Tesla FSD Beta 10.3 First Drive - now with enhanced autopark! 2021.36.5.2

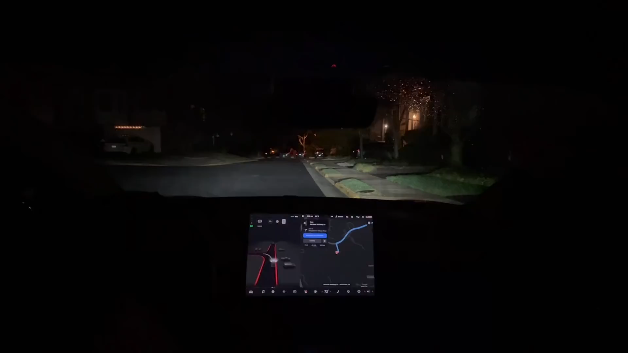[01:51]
So let's begin here. On this route will take us on the highway shortly, and again, that'll show us if this actually is single stack. Hopefully it, uh, keeps this display up to go back to the original Navigate on Autopilot display. All right, we're on the average aggressiveness setting, so it should, uh, yeah, properly stop, or somewhat.
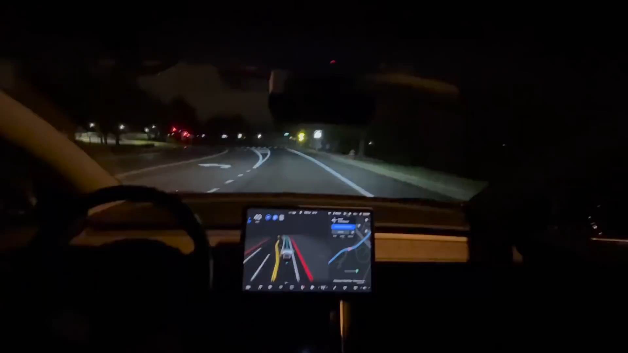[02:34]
All right, first intersection, and the lights up back. And proceeding on its own. Okay, it's changing lanes through a solid.
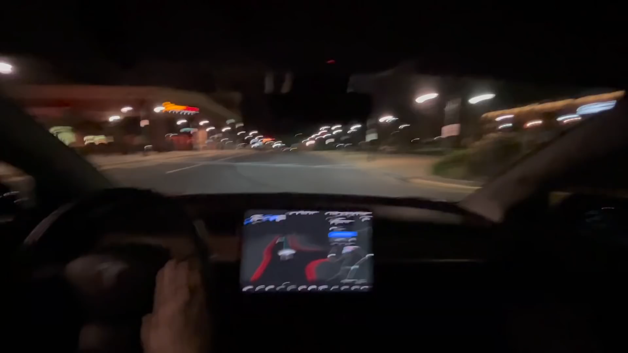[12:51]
All right, we're doing, like, 40 to the mall or so. Right us down to 20. Okay. And now it sees the crosswalk speed bump and it slows down.